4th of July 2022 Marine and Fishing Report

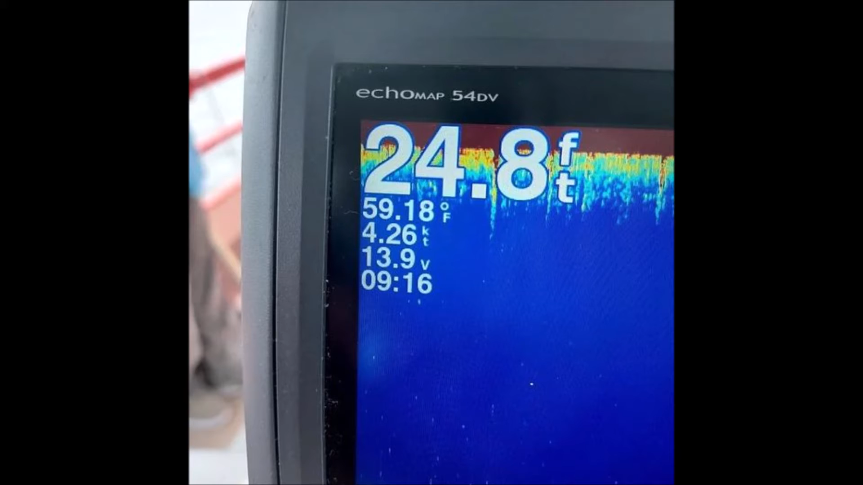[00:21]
On screen: depth 24.8 ft, water 59.18°F, speed 4.26 kn
59 degrees is unheard of in July, and hopefully we get a good stretch of weather to help warm up the water.